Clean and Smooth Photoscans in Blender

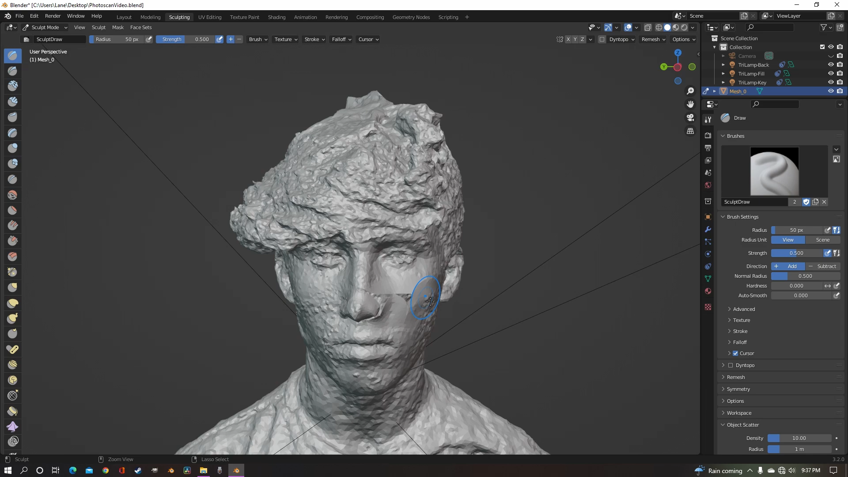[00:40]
So fixing this is actually pretty easy.
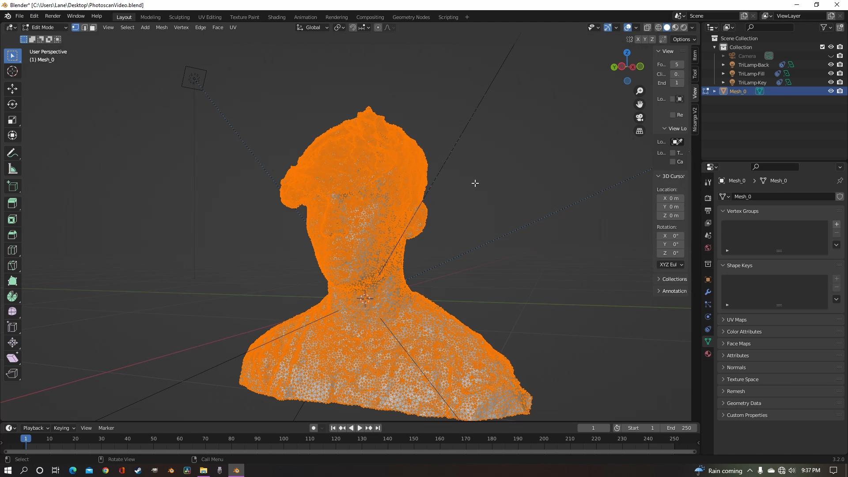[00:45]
Just select your model, go into edit mode, and make sure you have everything selected by just pressing A.